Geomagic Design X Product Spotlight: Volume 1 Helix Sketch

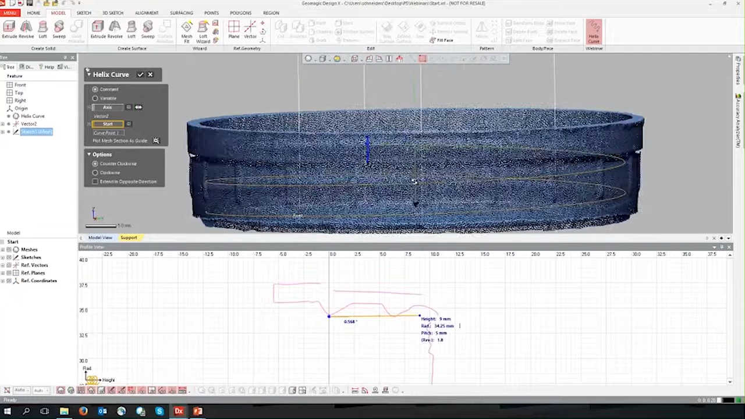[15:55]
We have the pitch, which is the top to bottom height of one time around, right? So if you look at it here sideways, we have the height of everything, which is the start to the bottom, right?
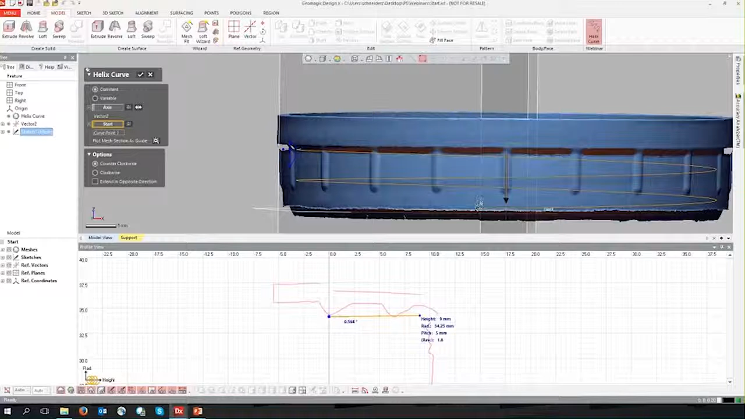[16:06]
So this other dot right here, height this guy. So top to bottom height.
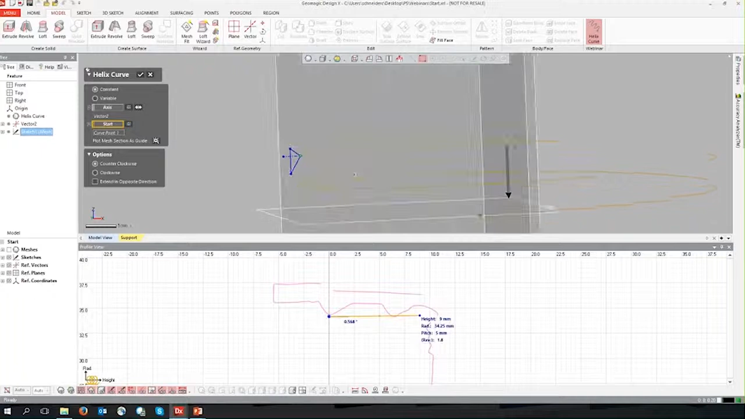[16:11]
And then we have the height of one revolution, which is the pitch, which is the height from here to here. And then we have one more option here, which is the actual revolution.
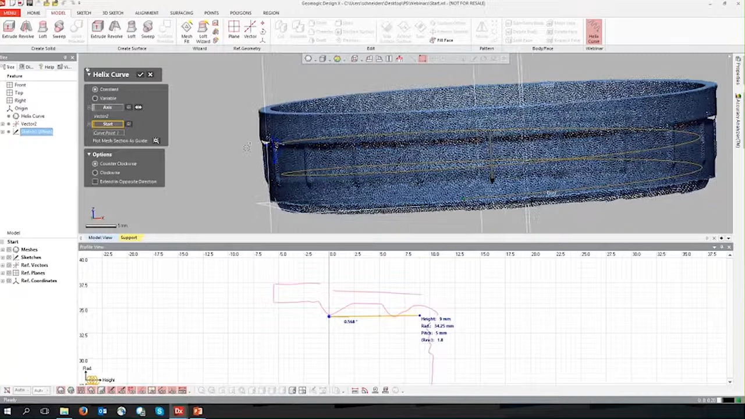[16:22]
So since these parameters are all dependent on each other, if I go to change one thing, some of the other things will change.